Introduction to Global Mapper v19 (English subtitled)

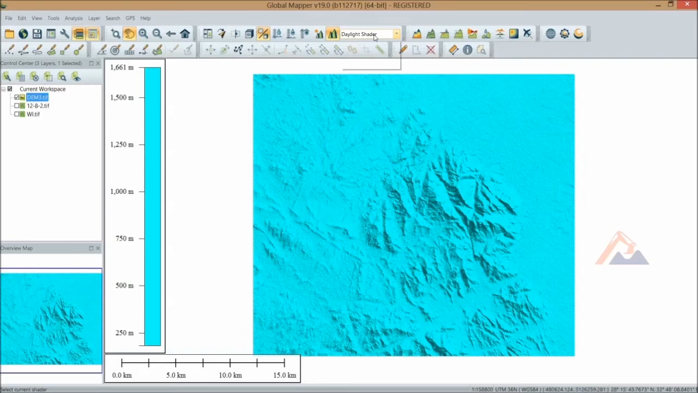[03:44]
من خلال الاعدادات البرنامج ان احنا نعرضها باكتر من شكل على
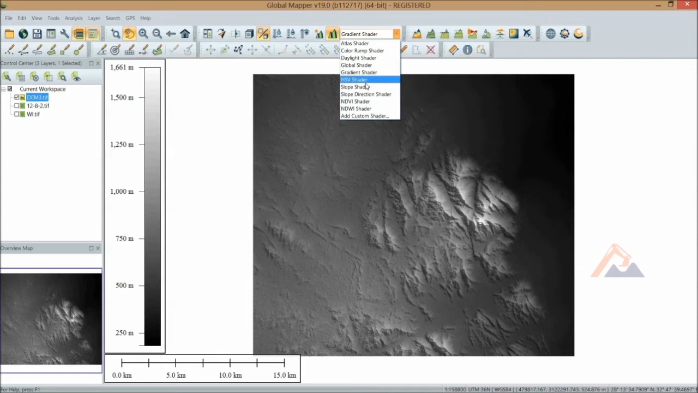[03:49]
حسب فرق الارتفاعات او على حسب البيول ودرجة البيول
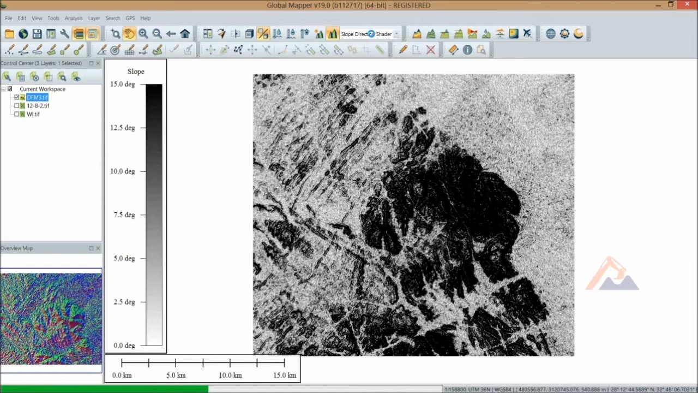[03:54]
وممكن نضيف احنا اعدادات خاصة بينا
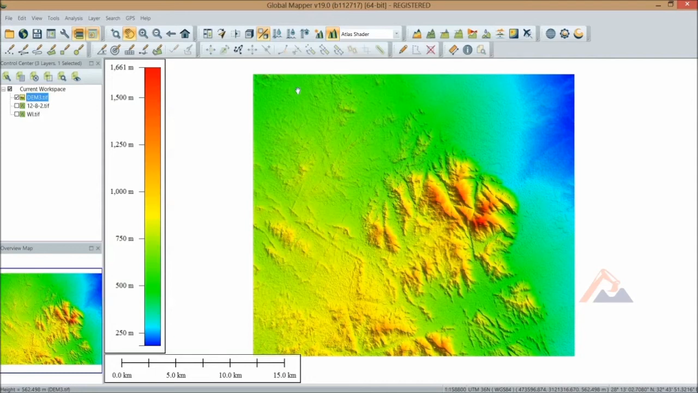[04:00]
نقدر نعرض بها الارتفاعات كمان البرنامج بيتحلينا ان احنا نعرض البيانات بتاعتنا في بيئة سلاسية الابعاد 3d انترفيز بتاعه ممتاز جدا وسهل الاستخدام وفي اوبشن كتير قوي احنا كمان في الفرجن الجديد ممكن نعرض
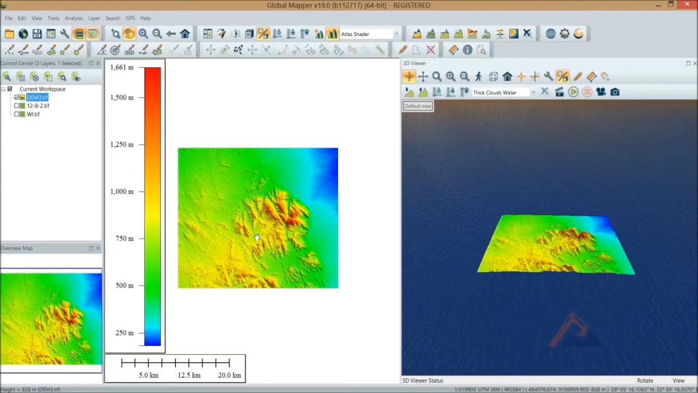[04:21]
الـ 2d و 3d في نفس الواجهة البرنامج حيث ان احنا نقسم الشاشة نعرض الـ 2d و 3d بيتغير معانا مع الـ
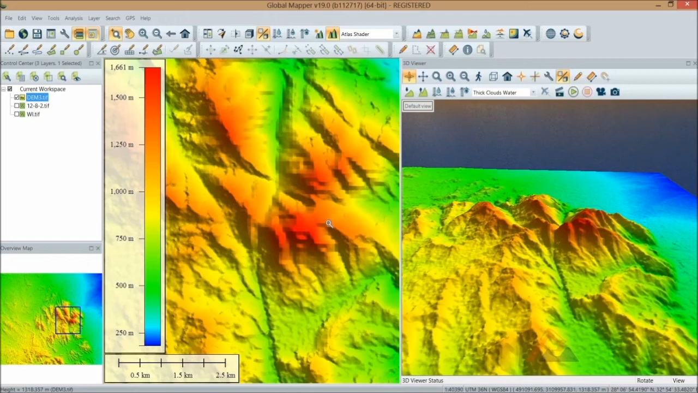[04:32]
resolution او مع الزوم اللي احنا قفين عليه كمان ممكن نعمل Drab للساطلايت ايميج فوق السطح حيث ان احنا نعرضها مجسمة في بيئة سلاسية الابعاد وانواع
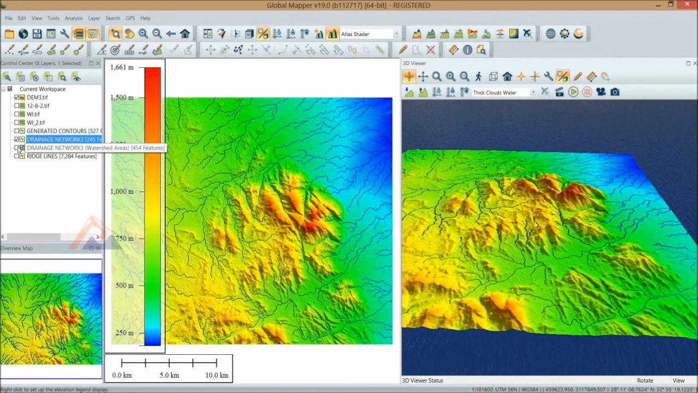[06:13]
ممكن نشتاكم منه الـ Drainage Pattern او Drainage Network زي الـ Stream و Drainage Area بينفع او في التطبقات الخاصة بالـ Enferomental زي ما احنا شايفين الـ Stream مع Drainage Area ده مشتاكم من ملف الارتفاعات الرقمي باستخدام برنامج الجلو والمبر كمان ممكن نستخرج منه او نشتاكم منه الـ Redg Line زي ما احنا شايفين كده
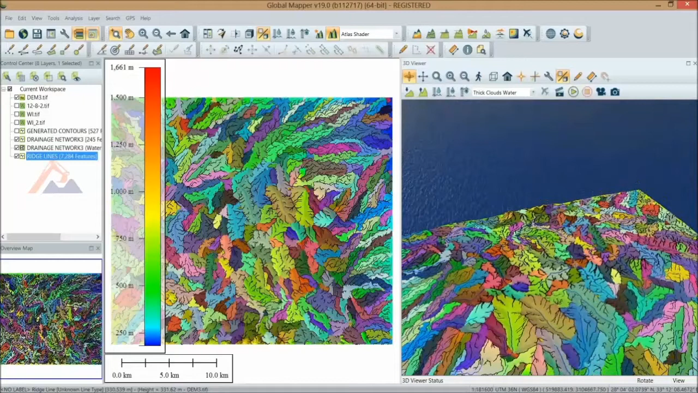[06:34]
كمان ممكن نعرض معاهم خطوط كنتور حيث ان احنا نعرف فرق اقوام الارتفاعات زي ما احنا شايفين